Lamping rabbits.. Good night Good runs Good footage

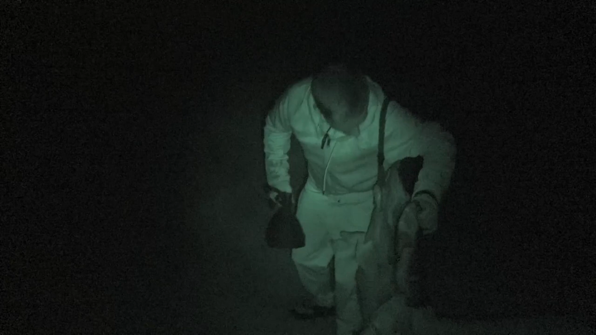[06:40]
got four on the game carrier, and we've left two others closer to the car. So we're heading back that way, so we'll pick them up on the way back. It was a nice catch, that one.
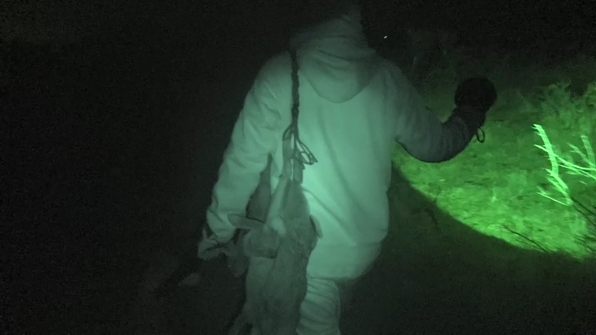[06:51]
It was a fast one, wasn't it?